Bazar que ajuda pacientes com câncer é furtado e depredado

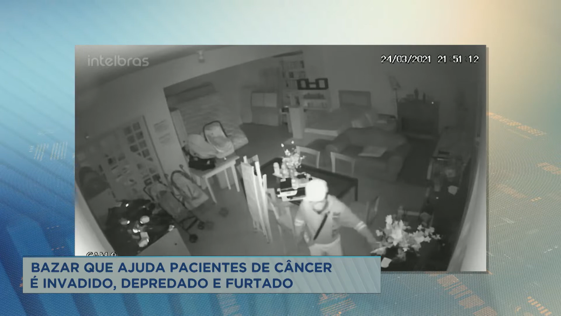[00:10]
Foram os moradores de rua da região que chamaram a própria polícia. Olha só o que esses caras fizeram num local que é destinado a ajudar aí as pessoas com câncer.